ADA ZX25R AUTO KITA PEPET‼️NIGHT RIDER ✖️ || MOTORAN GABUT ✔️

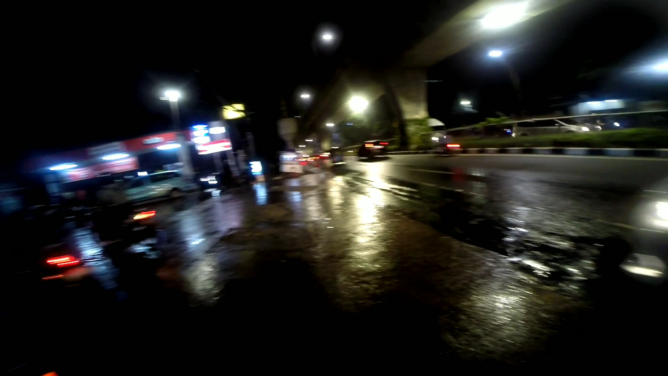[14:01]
Deres daerah sini mah suwe teh. Lu pernah neduh juga orang. Cuman teman bangke ini pada bablas gitu kan. Suwe suwe. Hah, jadi bentar cuy ya, gue sembari nungguin hujan nih. Takut GoPro gue kena air. Jadi ini teh hujannya teh kecil gini cuy, gue ya bingung cuy. Mau berhenti apa kagak teh?
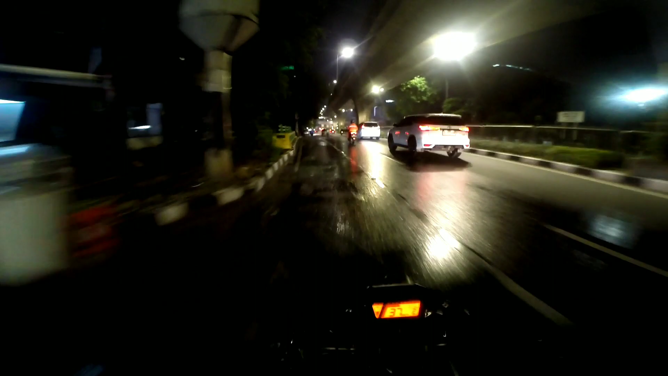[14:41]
Udah kagak hujan, cok. Udah kecil. Ntar ya, temen aing di situ tuh, cuy. Jadi gue alon-alon nih, cuy. Pakai undertail soalnya kesian yang belakang.